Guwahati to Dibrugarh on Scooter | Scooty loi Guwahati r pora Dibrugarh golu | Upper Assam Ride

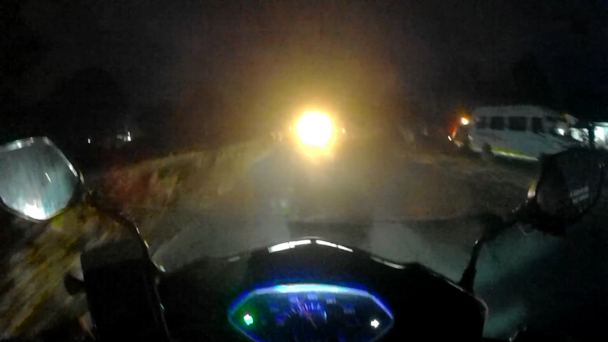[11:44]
পোহৰ হৈয়ে থাকে আৰু এতিয়া মাত্ৰ 5টা ঘৰ হৈছে কিন্তু এতিয়াই পূৰা ঘিটঘিটীয়া আন্ধাৰ হৈ গৈছে আৰু এতিয়া আমি ডিব্ৰুগড় পাবলৈ ভালেখিনি আছে মোটামুটি 1 ঘণ্টামান আছেই থাকে এতিয়াও
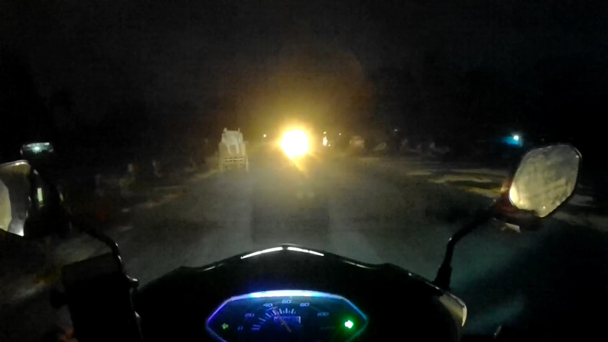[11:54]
এতিয়া কাৰণে সুধিম মই সুধি পেলাই জনাই আছোঁ বাৰু আৰু এই লাইটটো চাব পাৰে হাজাৰ লাইট এটা লগাইছিলোঁ যে এইয়া চাব পাৰে এইবিলাক কেইটা মানে বহুত কাম দিছে দেই
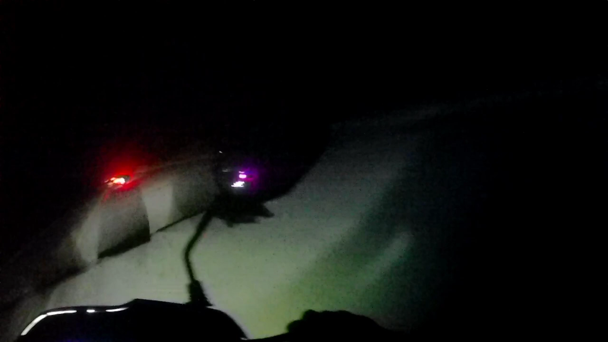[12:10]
এইয়া চাব পাৰে কিমান এন্ধাৰ হয় ৰাস্তাটো আৰু চবফালে মানে লাইট নাই কোনোফালে লাইট নাই চাব পাৰে অকল
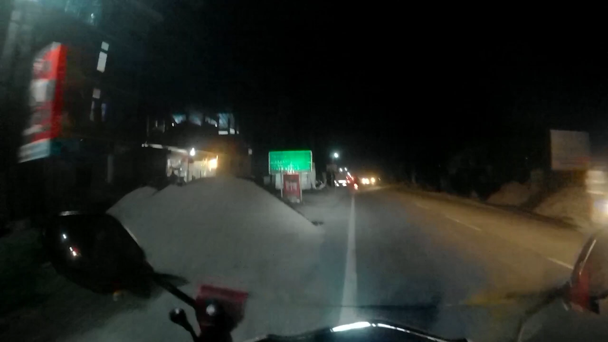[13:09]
7টা বাজিব হ'ল এতিয়ালৈকে ডিব্ৰুগড়ে পোৱা নাই 6:50 হৈছে ইয়াত ডিব্ৰুগড় আৰু 12 আছে 12 কিলোমিটাৰ আছে ডিব্ৰুগড় এই যিয়ে নহওক পালোৱেই বুলি ক'ব পাৰে ডিব্ৰুগড় 12 কিলোমিটাৰ মানে
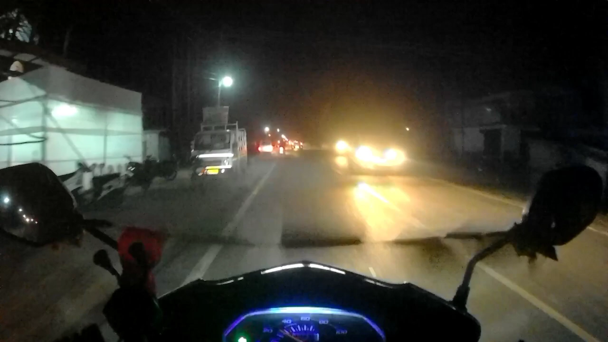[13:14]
পালোৱেই ইমানখিনি গুৱাহাটীৰ পৰা আহিছোঁ গতিকে এইখিনি আৰু পাৰিম দিয়ক
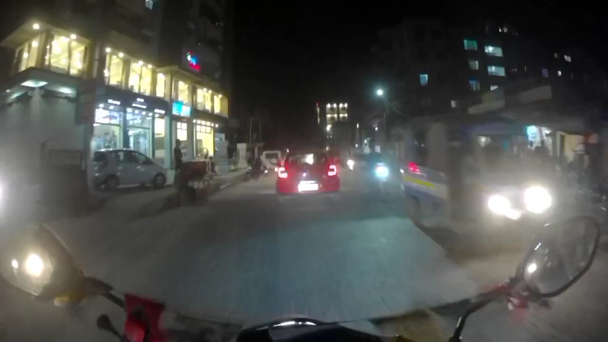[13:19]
ফাইনেলি ডিব্ৰুগড় পাই গ'লোঁ এয়া ডিব্ৰুগড় বৰ্তমান ডিব্ৰুগড়ত আছোঁ
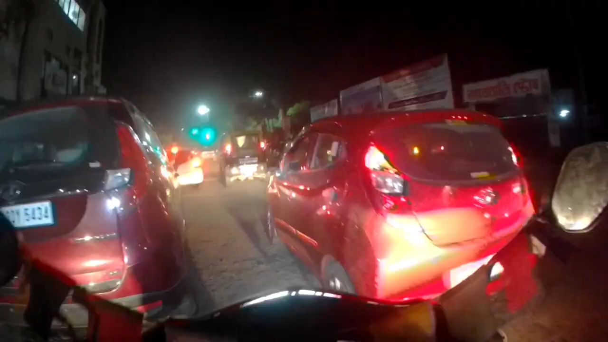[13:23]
এয়া এতিয়া এটা বস্তু দেখাম আপোনালোকক এয়া এইটো ডিব্ৰুগড়ৰ এইটো ক্লক টাৱাৰ চাব পাৰে
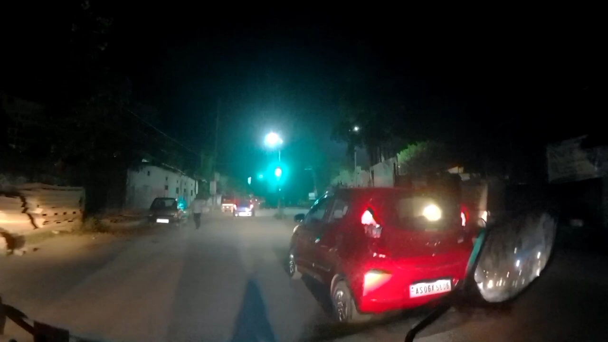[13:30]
ইয়াতে ঘড়ী আছে ঘড়ী ক্লক টাৱাৰ আৰু আমি যে যাব লাগিব চিধা না